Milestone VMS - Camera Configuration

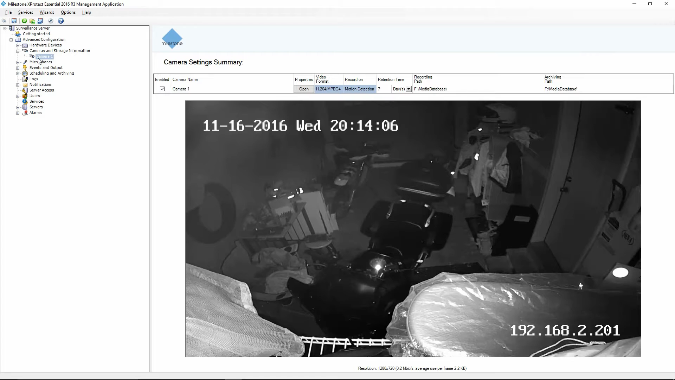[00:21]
go to Cameras and Storage Information and select your camera. You're going to see we've got some options here. We can disable the camera with a simple click of a button. We can also change the camera name. So I'm going to go ahead and change this one to Garage Camera. And then underneath Properties, I'm going to click Open. You're going to see when I tried to go to a different screen, it's going to notice that I've made some changes and it's going to ask me to save them.
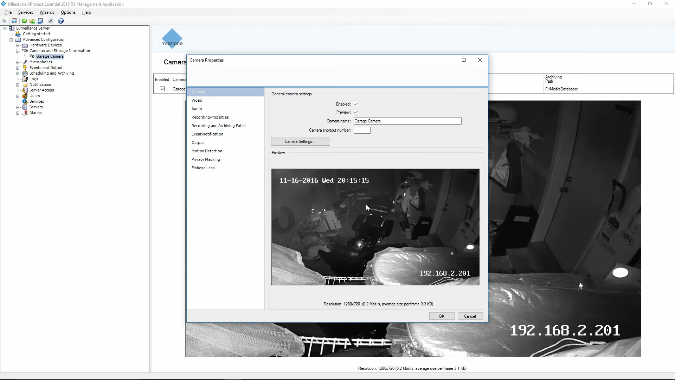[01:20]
In the Camera Properties window, we've got some different tabs across the left-hand side here. We've got General, which is where you're going to enable it, decide whether or not you want to have a preview image of the camera, set the name, and so on. We've got Video, where it's going to allow us to set our frame rate.
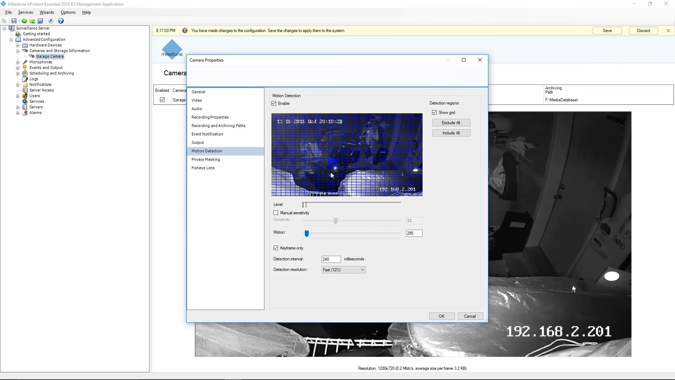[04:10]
Anything in there will not trigger motion. So if I had a flag or a tree, you know, that was causing the motion, I'd simply click on that. That area would then not cause it to record constantly. I'm going to go ahead and click include all. Now, the next option down is the privacy mask. Privacy mask is useful if there's part of the image that you don't want displayed. For example, in a bank, they wouldn't want their computer screens being constantly recorded. So you would enable the privacy mask. And then draw an area that you don't want.
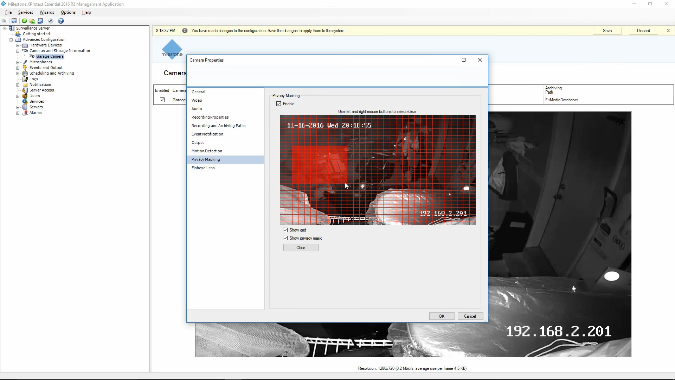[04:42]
I'm going to go ahead and disable that. This camera is not a fisheye, so we're not going to have any fisheye lens support in there. Now that we've covered everything on that side,
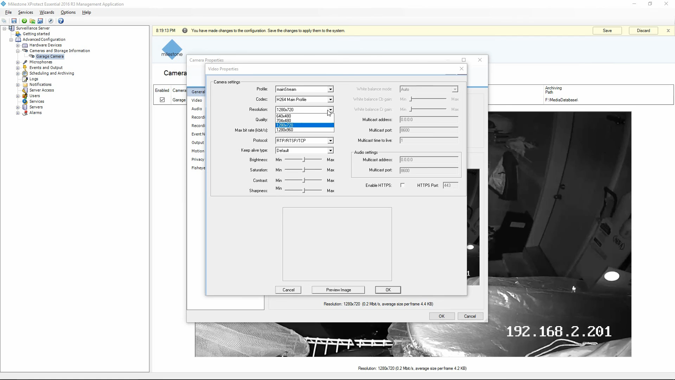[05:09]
I'm going to go back to the general tab and click on camera settings. And that's going to pull the settings off of the camera. This is where it's going to allow us to change the resolution quality of the camera, adjust brightness, and so on. This is going to give you sort of all of your controls that you'll get by logging into the camera directly.
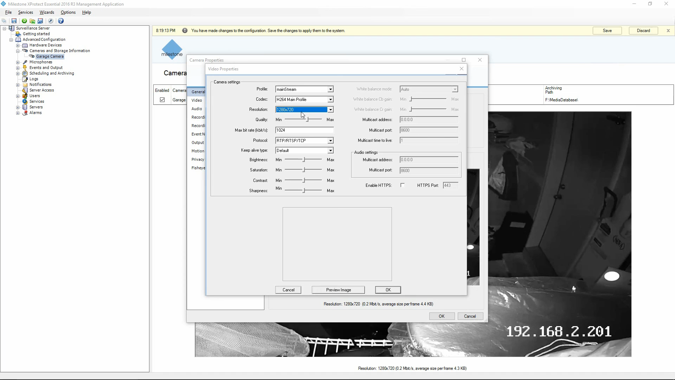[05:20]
I'm going to cancel out of there. And we'll click OK to get back to our main screen. And then click save to save our changes. So that covers your basic camera settings in the Milestone VMS platform. Thank you. Thank you. Thank you. Thank you.